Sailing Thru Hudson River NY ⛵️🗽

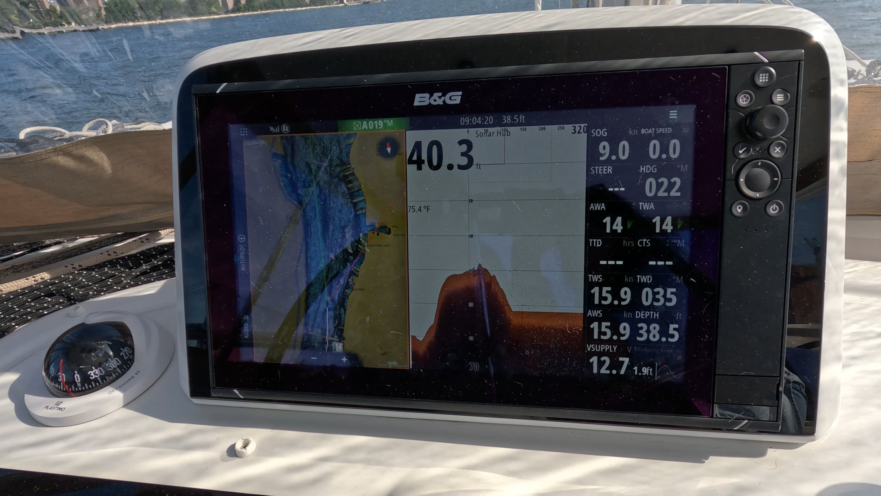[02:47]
On screen: water 75.4°F
knots but we made that turn and creeped up to eight and a